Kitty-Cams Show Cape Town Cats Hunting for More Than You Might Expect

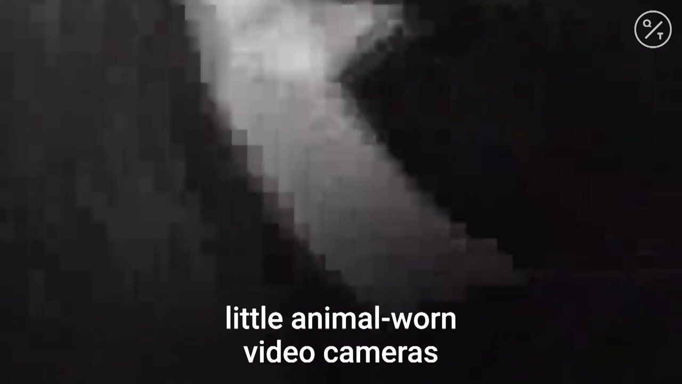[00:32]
little animal-born video cameras, which everyone knows as kitty cams now,